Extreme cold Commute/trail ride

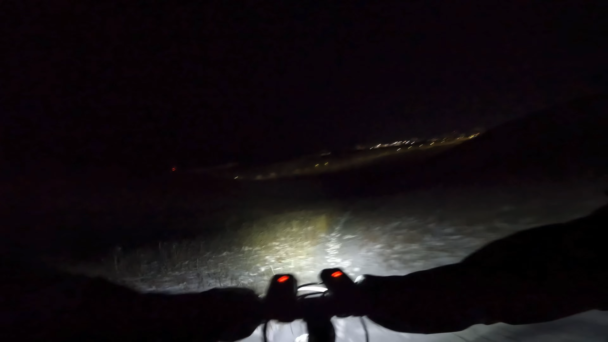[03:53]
colder than minus 40 actually um yeah oh one lights out one lights on emergency mode the other one is flashing
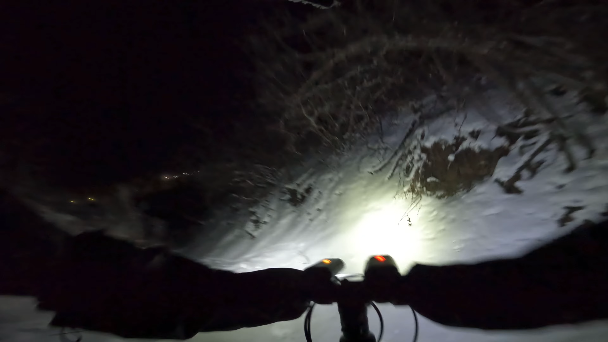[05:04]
it's icy under here quite slippery it's like a back break only kind of ride and the owl left me alone
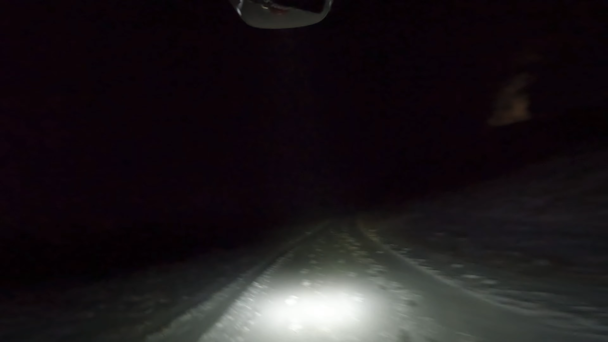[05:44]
this transax dropper is still working really slow on the return but my saddle's up so i feel like my ride's gonna be cut short i'll be left in the dark here pretty soon oh we got a deer right in front of me